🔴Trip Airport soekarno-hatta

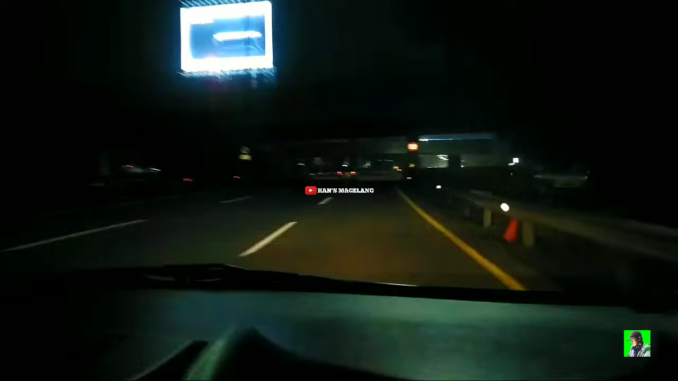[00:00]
Oke, assalamualaikum warahmatullahi wabarakatuh. Jumpa lagi dengan saya Harma Gunang Channel. Pada video kali ini saya sedang berada di sebuah perjalanan, tepatnya di Tol Sudiatmo menuju ke arah Bandara Internasional Soekarno-Hatta. Seperti inilah ya cuaca hari ini. Tak lupa saya selalu ucapkan ribu-ribu terima kasih buat sahabat yang selalu setia mendukung dan mensupport channel Hanukra.